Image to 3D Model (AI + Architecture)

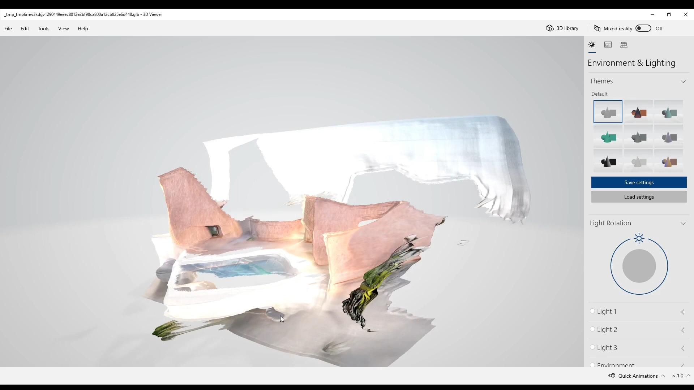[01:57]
We've got a lot of depth on this geometry, and you can see the mesh is fairly accurate to the image.
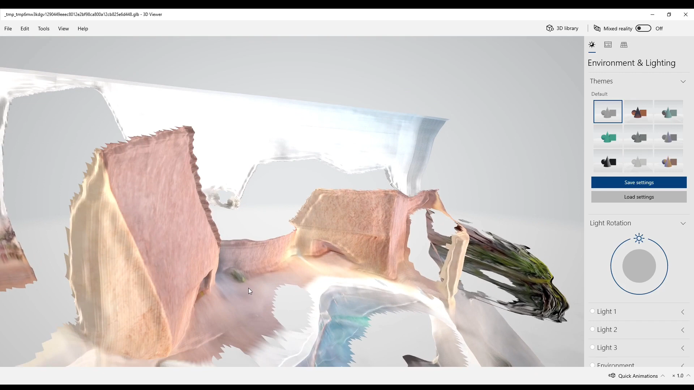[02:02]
I can definitely imagine some programs in the future, AI-driven, giving us the capability to basically rotate these images based on the depth maps and in these meshes,
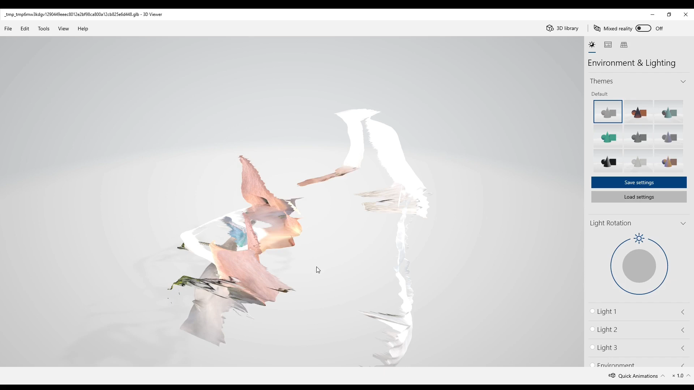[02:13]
and then further being able to prompt, you know,
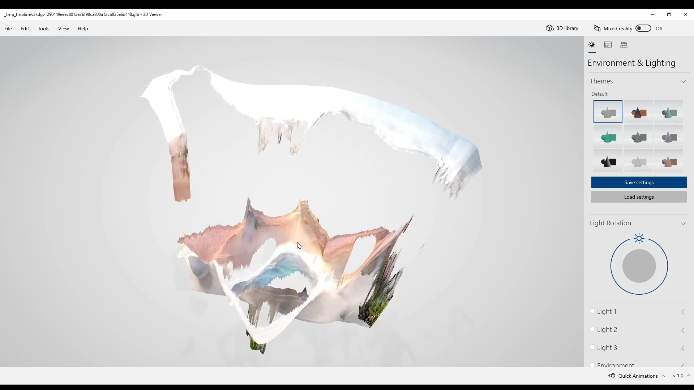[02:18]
from this perspective to continue basically the geometry or the style of architecture over on the back side here to complete the model.
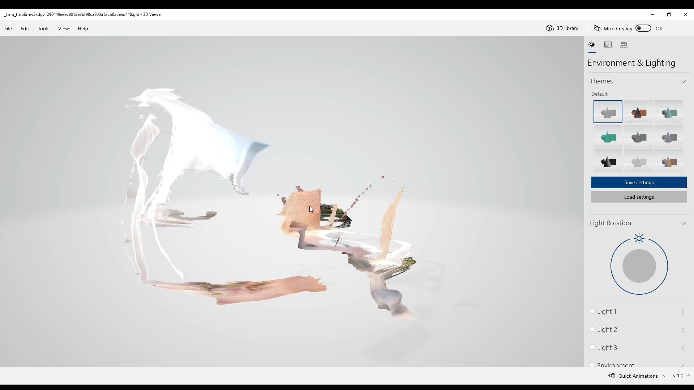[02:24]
You can imagine even something like Dali's in-painting being able to erase and kind of regenerate parts of the model.
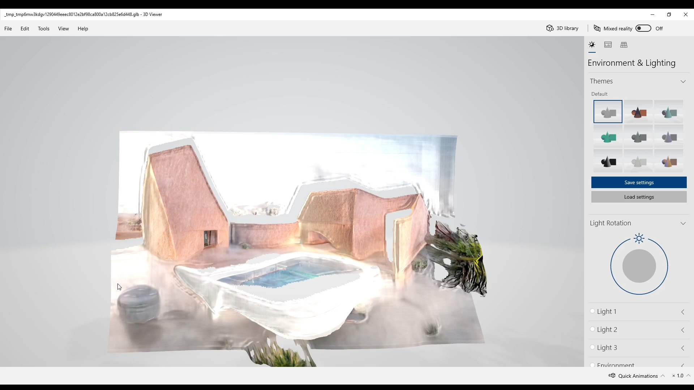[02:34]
But I'm going to rotate the sun here so you can see, you know, how much shadowing and depth there actually is on this geometry.
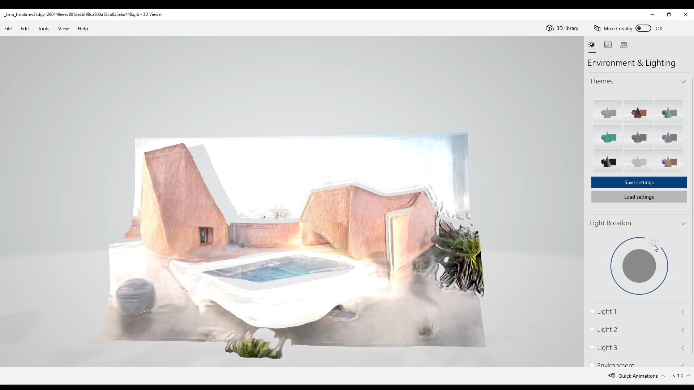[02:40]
And yeah, this is pretty impressive already to even have a model to this level of geometry.